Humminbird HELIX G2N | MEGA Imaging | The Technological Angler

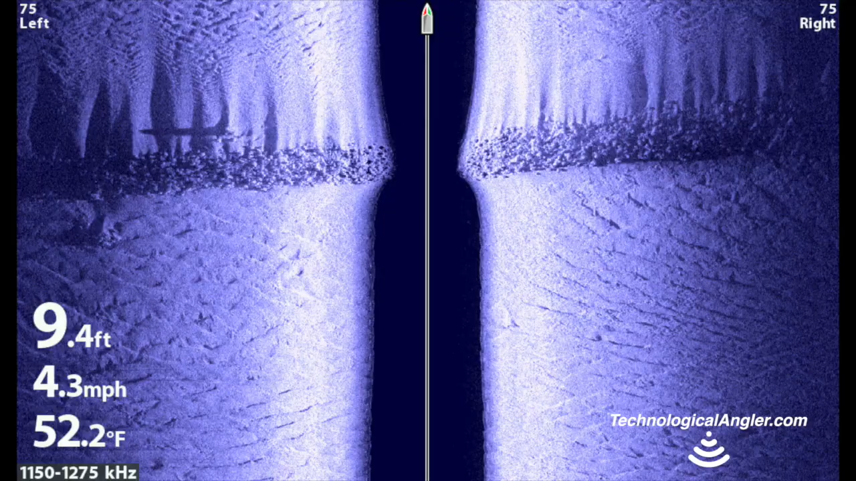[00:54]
On screen: depth 9.4 ft, water 52.2°F, speed 4.3 mph
the Mega Side Imaging Transducer also provides access to an ultra-high frequency side imaging beam centered around 1200 kHz.
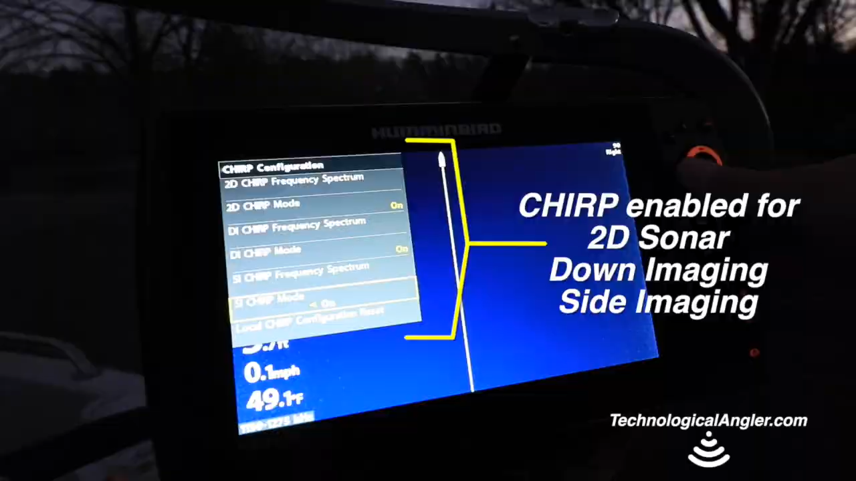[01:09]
The combination of Chirp compatibility and the new Mega Imaging frequencies means that you'll collect traditional 2D sonar,
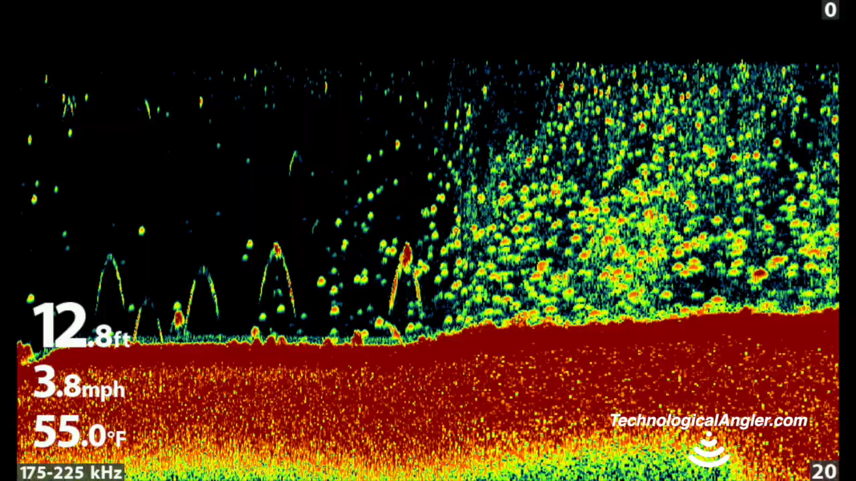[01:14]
On screen: depth 12.8 ft, water 55.0°F, speed 3.8 mph
down imaging,
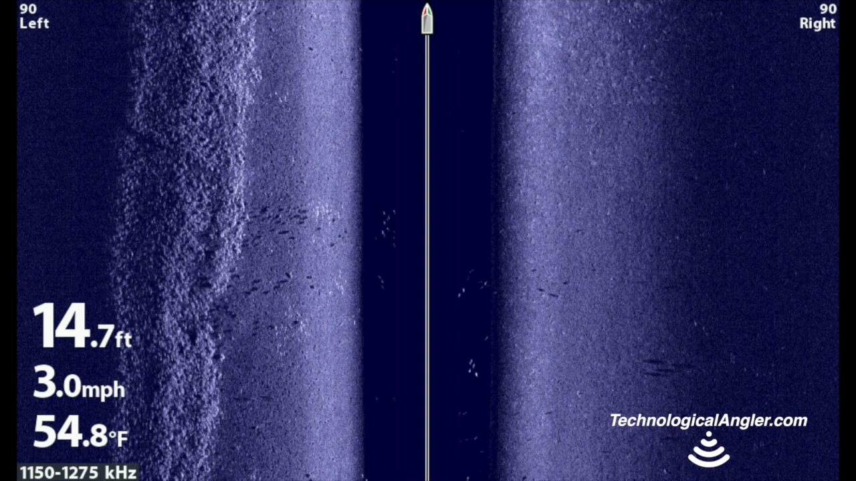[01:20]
On screen: depth 14.7 ft, water 54.8°F, speed 3.0 mph
and side imaging views with unprecedented clarity, sharpness, and resolution.